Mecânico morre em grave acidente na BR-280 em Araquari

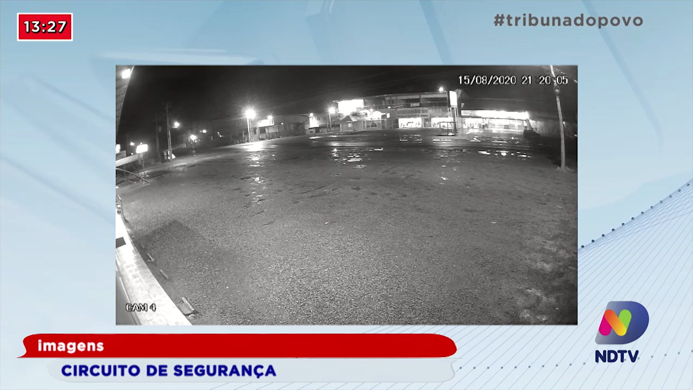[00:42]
Ela aconteceu por volta de 9h20 da noite e até o momento não se sabe exatamente o que pode ter causado essa batida frontal. A imagem é bastante impressionante e vai ser usada, inclusive, pela perícia, pela própria Polícia Rodoviária Federal, para tentar identificar o que causou o acidente.